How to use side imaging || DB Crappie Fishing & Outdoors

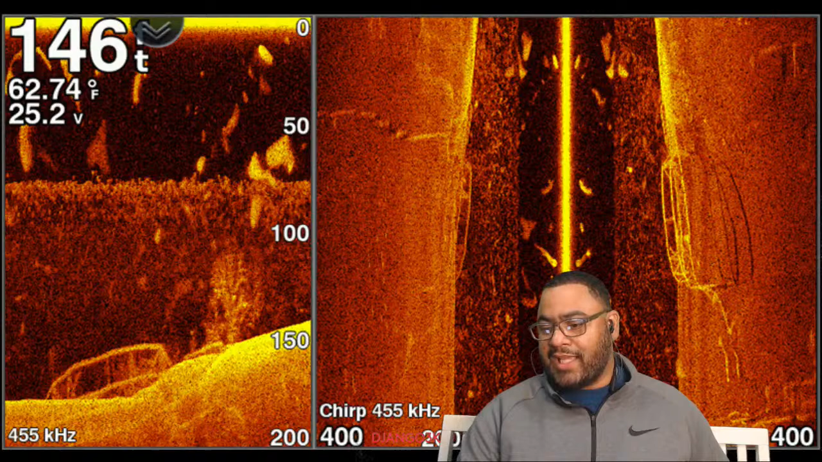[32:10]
On screen: water 62.74°F
With that being said, that's our image in a nutshell, man. It really ain't even hard to explain. You see right behind me, if you look down at the bottom of the screen, you see 400. This guy got his dialed in 400 feet out to one side. That's all it is, guys. It's nothing to it, man. If you guys have a side imaging, y'all need to really put it to good use, because that's an excellent way to find brush piles or structure on drop-offs.
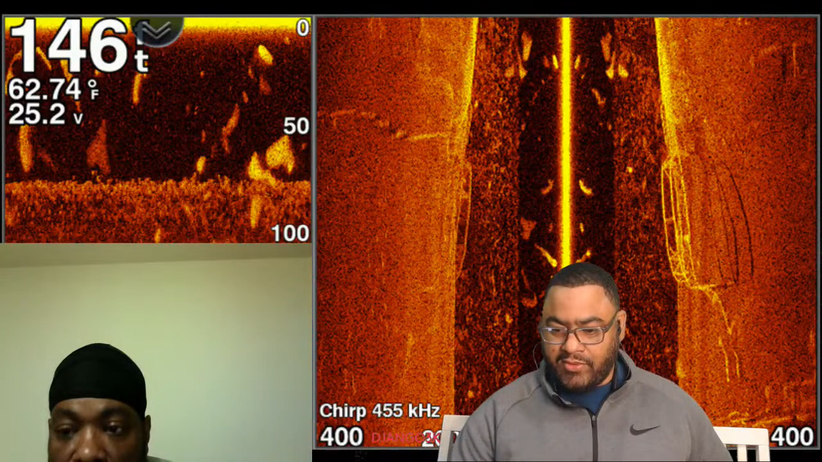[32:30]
On screen: water 62.74°F
What you say about that, homeboy? Yeah, it's a real fast way to find some structure in the water. You know what I'm saying? It's a real fast way especially if you're fishing a large body of water.